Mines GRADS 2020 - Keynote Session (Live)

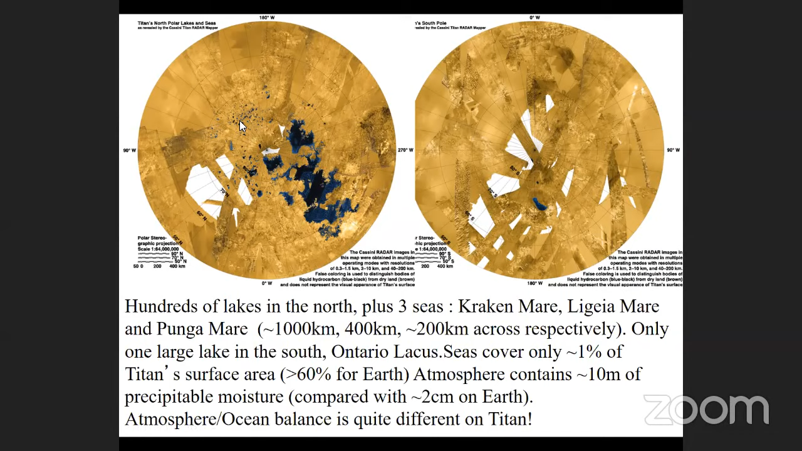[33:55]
and including titan are named but the seas here are named after uh sea monsters the lakes on titan are actually named after terrestrial lakes which i i think is going to get confusing in the long run but uh but so far so good here's a close-up of um of ligeia mare um again this is a radar image a little over um 300 kilometers across and uh you can see a lot of features that are very familiar um to uh what we see on earth um there are uh river channels um and somewhat straight uh and orthogonal river channels probably tectonically
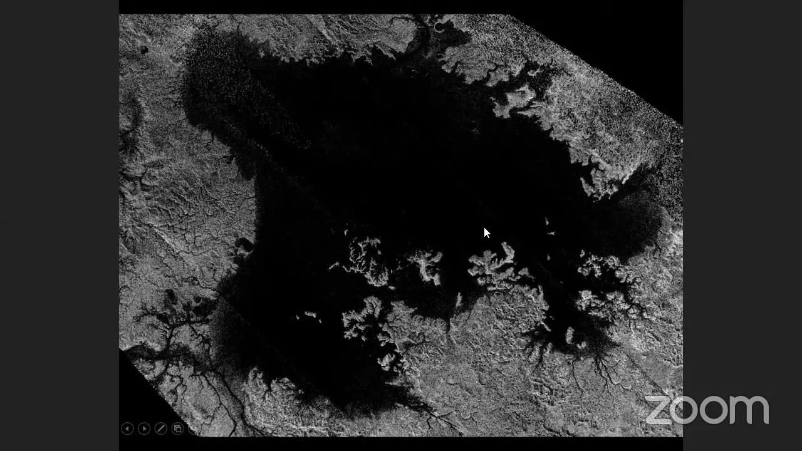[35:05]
floods the uh floods the the mountain valleys giving you this very sort of dendritic network so we think that ligeia uh has been filling up um in in recent the recent geological past uh which is you know kind of fun to to think about we um we had a very interesting experiment with cassini um and it's a radar experiment we we pointed the radar um once not um not in a sort of side looking imaging way but uh looking straight down as a as a sounder like a like an echo sounder basically and we got a very strong reflection from the surface of the sea which indicated
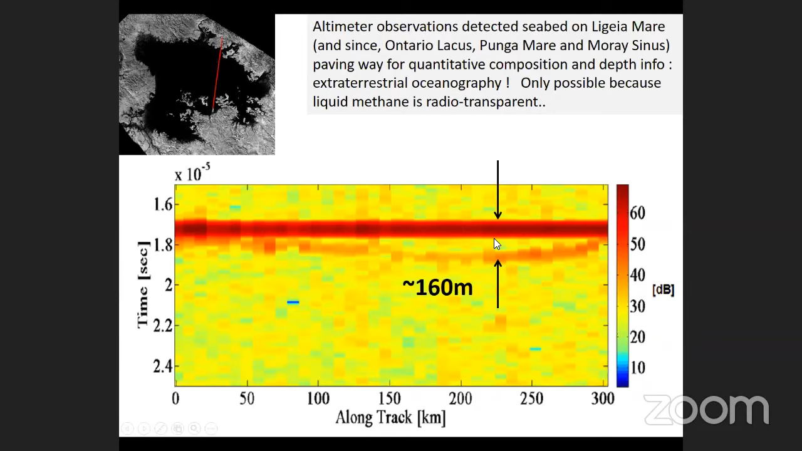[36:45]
um liquid methane is less viscous than water it's less dense than water but within a factor of a few uh the mechanics are very similar you would form waves on the surface of the sea if the wind is strong enough um and the fact that we know this is 160 meters deep um and we know the horizontal extent of the seas
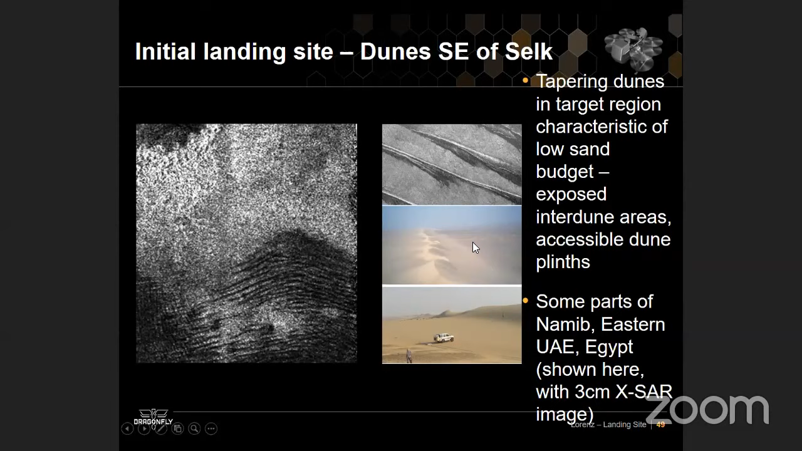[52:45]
we are confident of finding uh flat landing spots in the interdune areas and we'll have both sand and the substrate material to explore and then we'll progressively move towards this impact crater called selk it's about uh 70 kilometers across where we know there is material that has a water ice component so we think that some of this is impact eject impact melt um formed